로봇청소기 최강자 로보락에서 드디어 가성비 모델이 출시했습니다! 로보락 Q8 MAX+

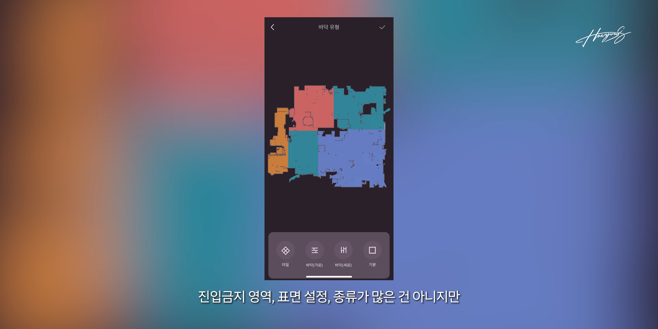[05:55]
종류가 많은 건 아니지만 가구도 직접 맵에 추가할 수도 있었습니다 특히 진입